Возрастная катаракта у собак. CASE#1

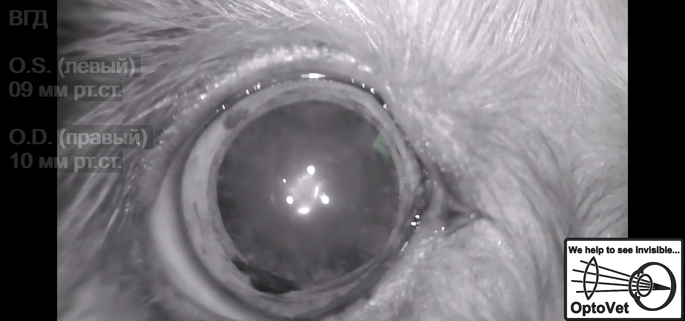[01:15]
Внутриглазное давление у нас на обоих глазах в пределах нормы 9-10 мм артутного столба.
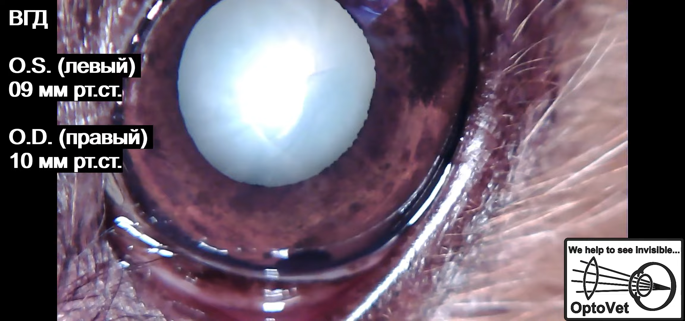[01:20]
Давайте посмотрим на оба глаза. Левый глаз плотная катаракта. Она занимает весь объем хрусталика.
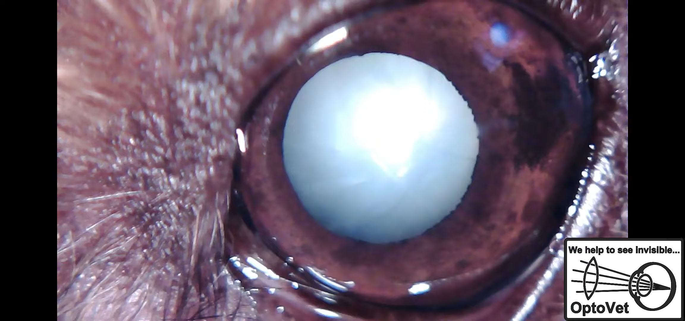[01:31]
Соответственно, зрительные функции на этом глазу отсутствуют. Свет не способен давать зрительный образ. Максимально это светоощущение.
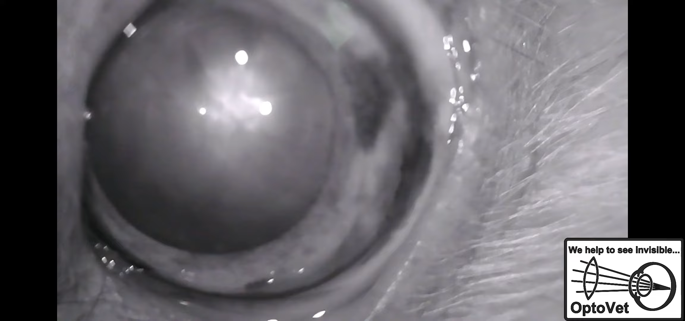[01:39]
На инфракрасном свете хорошо видно, что хрусталик плотный. И плотность равномерно распределена по всему объему.
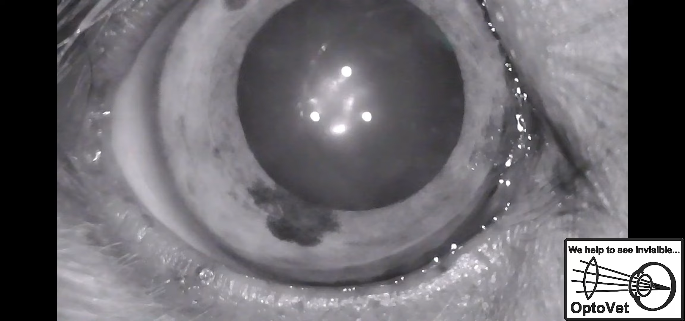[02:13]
Хорошо видно в инфракрасном свете более темные поля. Они частично прозрачны. Но в целом, наверное,
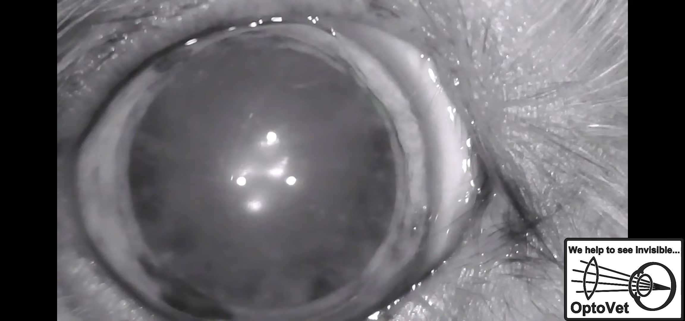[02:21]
животное способно только к ориентации и определению контуров предметов при ярком свете.